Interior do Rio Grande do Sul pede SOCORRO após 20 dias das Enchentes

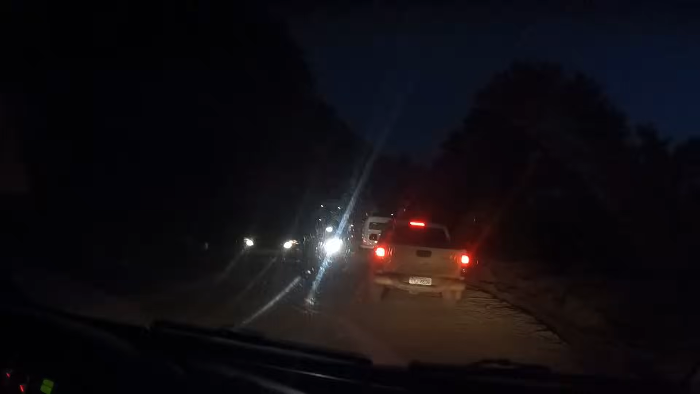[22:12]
Deu quantos km de... 340. Até que não é tanto, né? Mas o problema é que tá... É tudo estrada, é interior, né? É, tudo interior, tudo que é... Essa parte aqui tá desse jeito, aí as outras estão movimentadas. Ué?
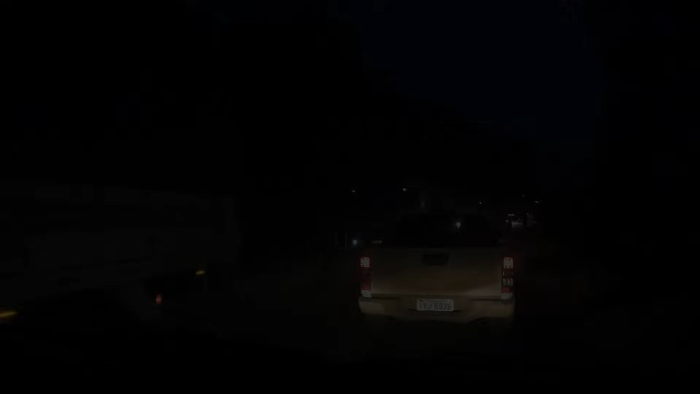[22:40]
Ó. Olha aí, rapaziada, chegamos em... Um pouquinho antes de Montenegro.